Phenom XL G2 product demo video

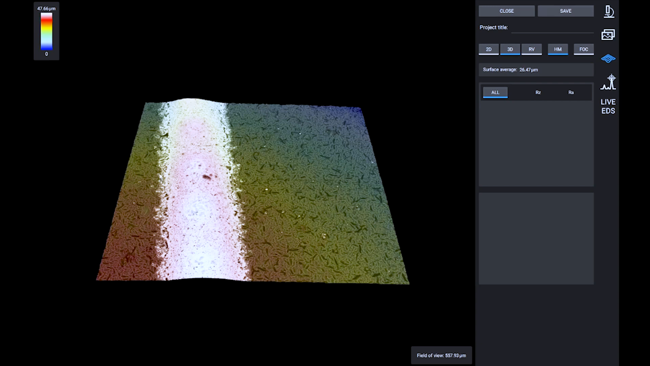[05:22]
As soon as the model is displayed on screen, we can move it around with the right mouse button, or we can trace a roughness profile with the left mouse button. We can quickly switch between software on the right part of the screen.
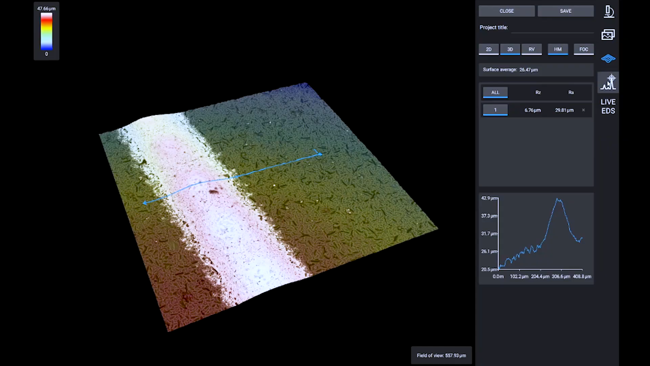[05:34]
Within the EDS software, we have access to different scanning possibilities, for example, the fast EDS mapping.